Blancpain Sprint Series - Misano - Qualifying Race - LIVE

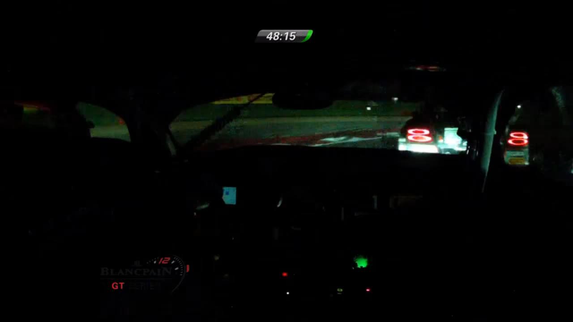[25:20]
And that a top 6 position will put him onto the front 3 rows of the grid, which would be a pretty great result, having to start from the pit lane. Absolutely. So here he comes through turn six. Big slow. This is easy. There we go. Up the inside. He's got a much better run.
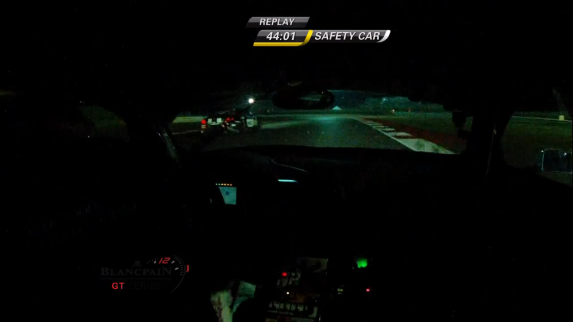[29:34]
Heavy damage. This is on board with Van Thor. Watch again and see. So this is out of turn six. Coming down, there's a kink at turn seven. Van Thor's got the momentum.
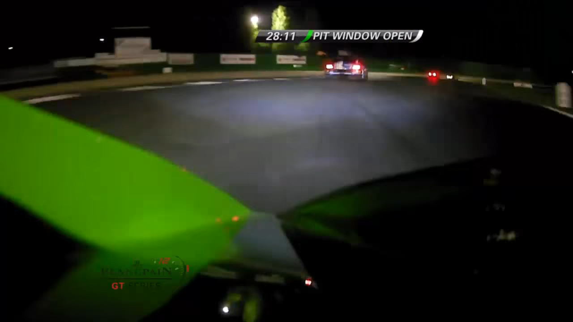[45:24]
the pace of the Bentley relative to the Lamborghini, assuming that they come out in their same positions. On board with Bortolotti.
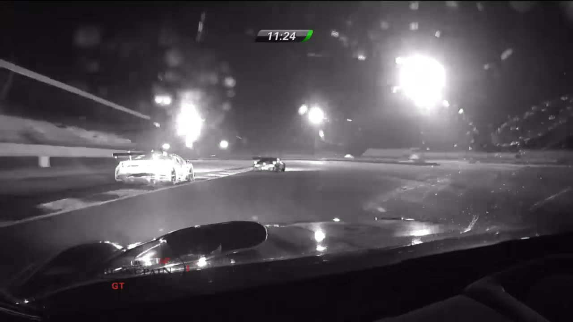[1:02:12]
It's down to turn 14, a little more economical on the exit than the Lamborghini is. Lamborghini using a lot of the inside of the corner as well.